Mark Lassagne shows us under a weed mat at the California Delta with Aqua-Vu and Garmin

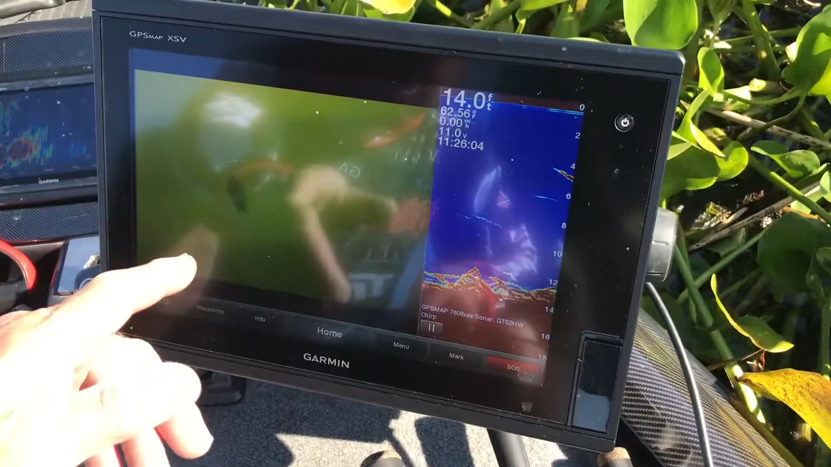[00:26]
On screen: depth 14.0 ft
I haven't seen any catfish or any stripers down there but a lot of bass.
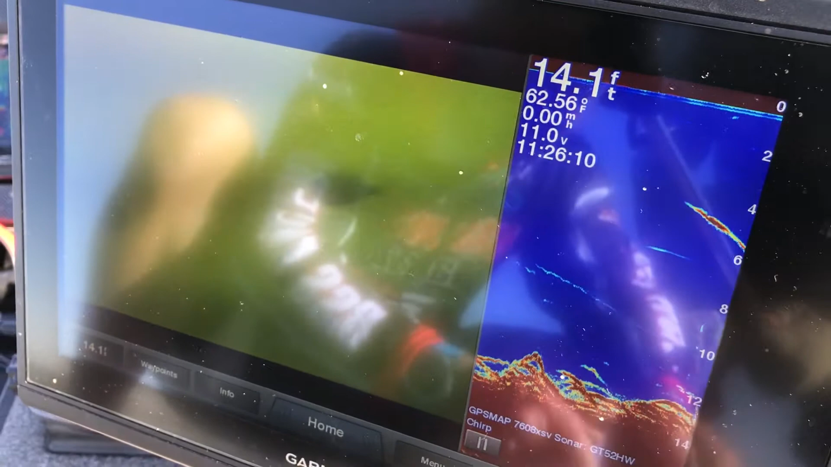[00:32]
On screen: depth 14.1 ft, water 62.56°F
So they're out here on this outside edge. So that's just gonna give you a tip that you know that you wouldn't know unless you lower this camera down you can't you won't know that they're actually bass down there.
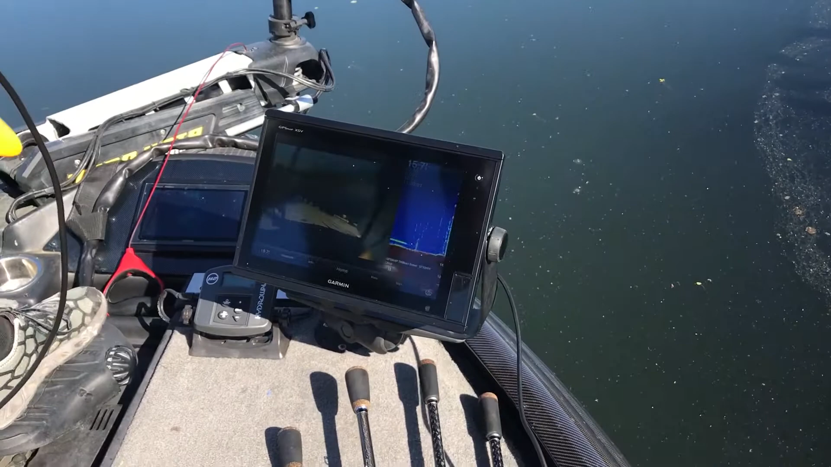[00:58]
I'm gonna drop the camera down.
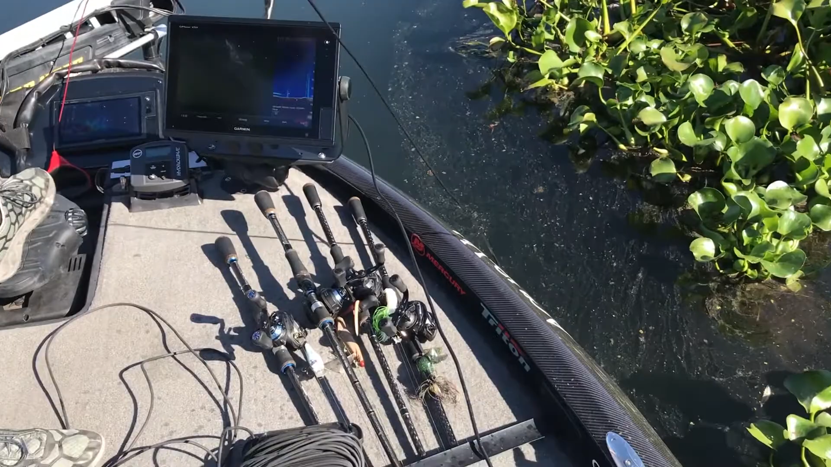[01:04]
So we got the camera hooked up to the Garmin so it's really easy just to lower the camera down right down to the bottom and now we can see there's a bunch of weeds down here.
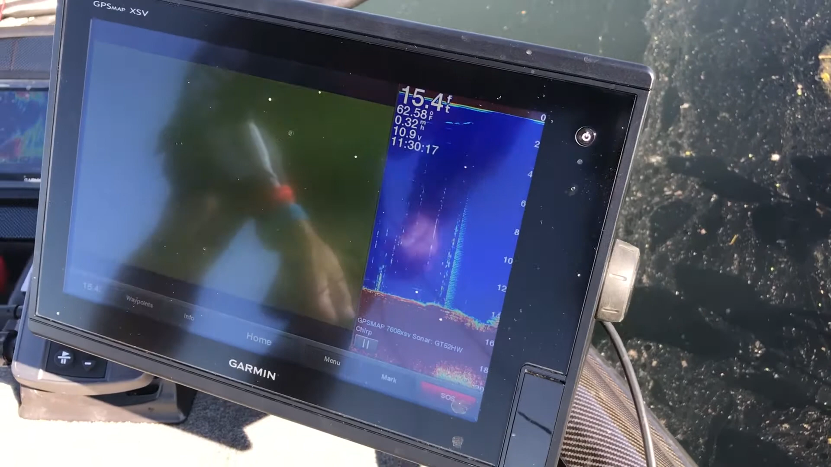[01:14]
On screen: depth 15.4 ft
These are weeds down 15 foot of water so they're growing up from the bottom.
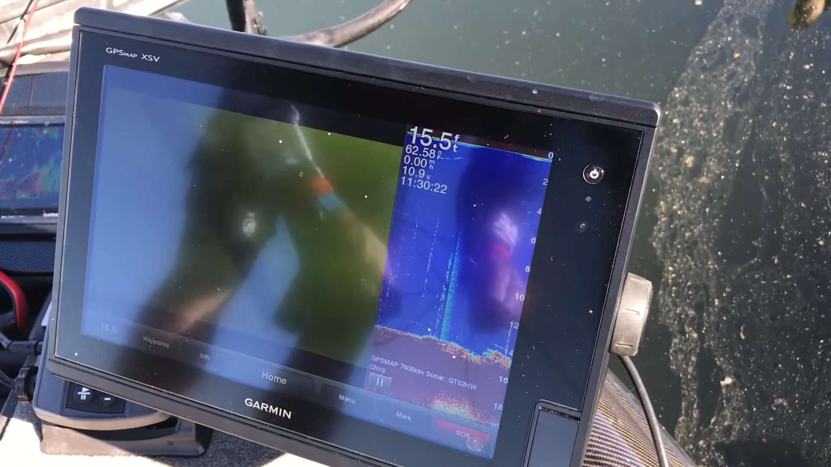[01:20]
On screen: depth 15.5 ft
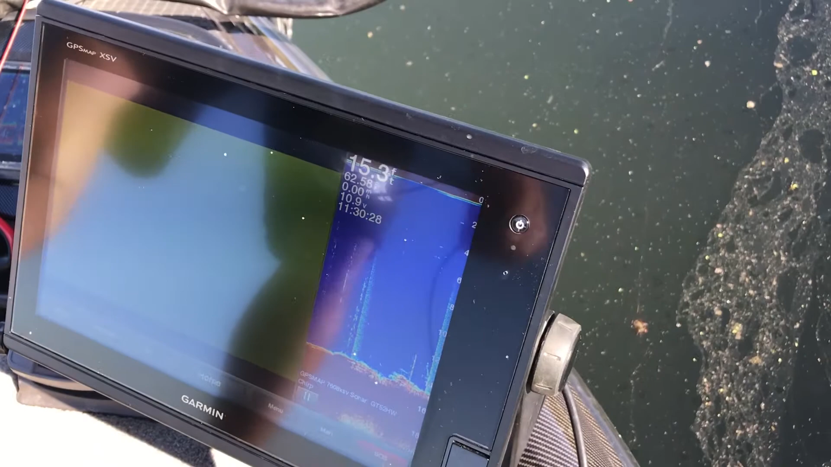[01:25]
We have fish there's gonna be fish all there's all through here so you'll
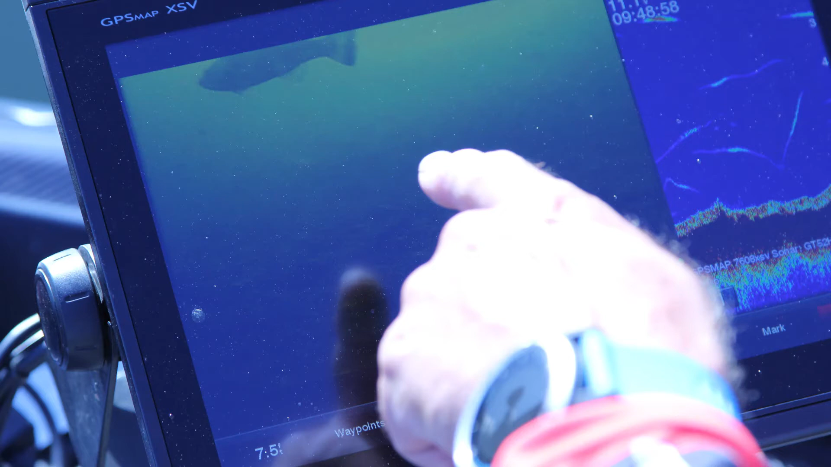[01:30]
see you'll see everyone every once in a while you'll see one on the meter and then we'll come across it with a camera.
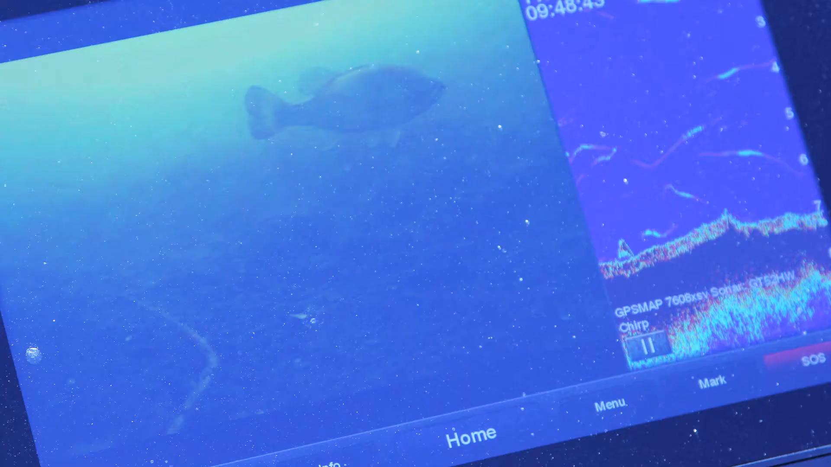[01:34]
It'll show up faster on the meter than it will on the camera but the camera gives you the proof that that's exactly what that is.
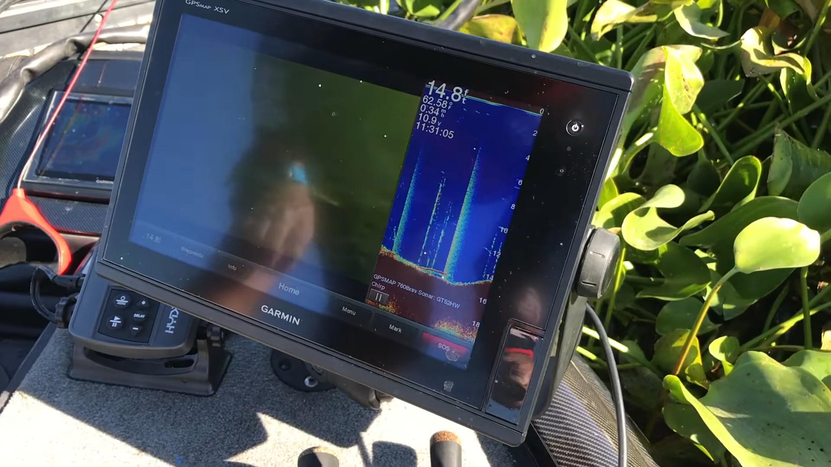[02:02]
So it's all kinds of weeds all kinds of fish along here that you know it's just amazing to see all that.
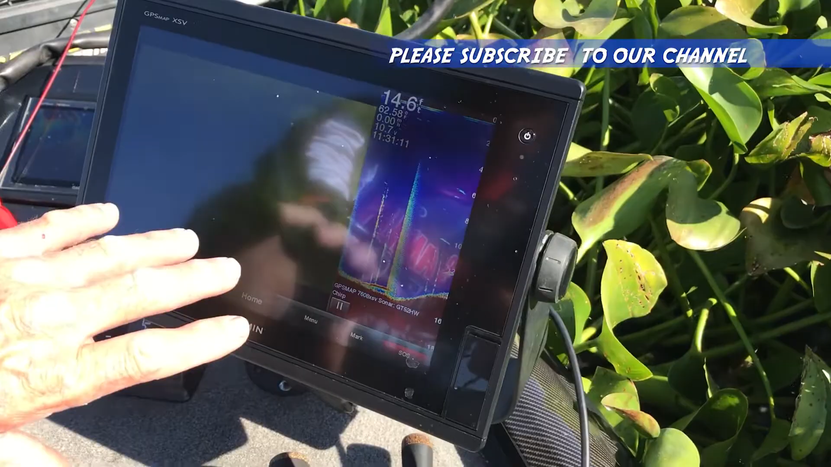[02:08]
All right guys well stay tuned we're gonna be out here catching a few more fish and trying to locate some more deep fish for you guys.